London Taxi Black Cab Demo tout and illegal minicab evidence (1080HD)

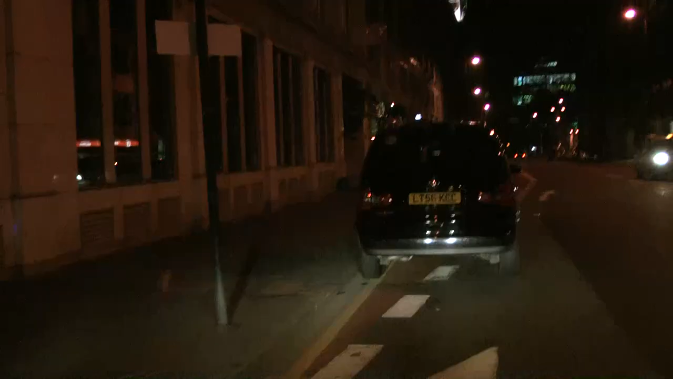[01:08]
For your eyes only on the city road, another line of minicabs parked illegally.
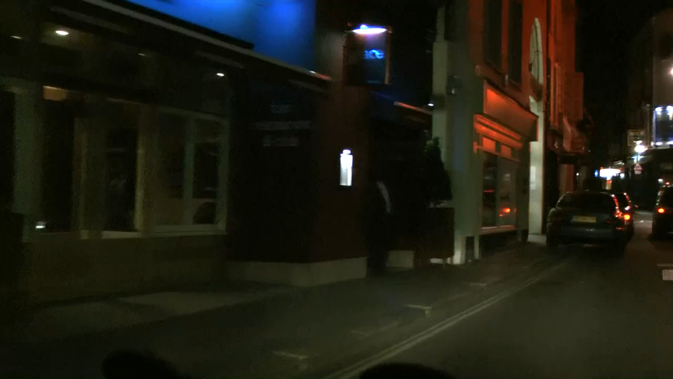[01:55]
The Windmill Great Windmill Street. There is a driver lurking followed by two touts.
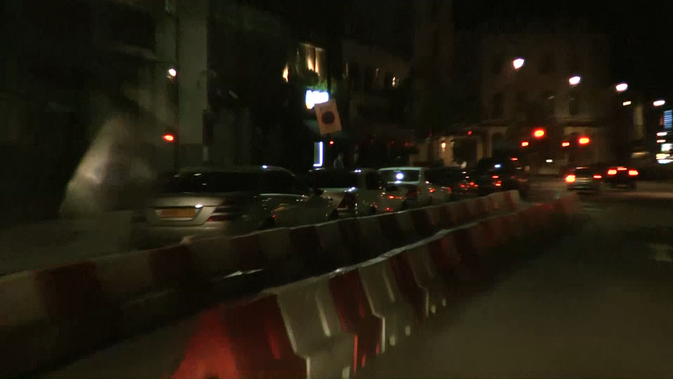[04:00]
There's two lines of touts here. On the left they are the nicer ones serving Stringfellows and on the right the not so nice one serving the cheap bars and clubs.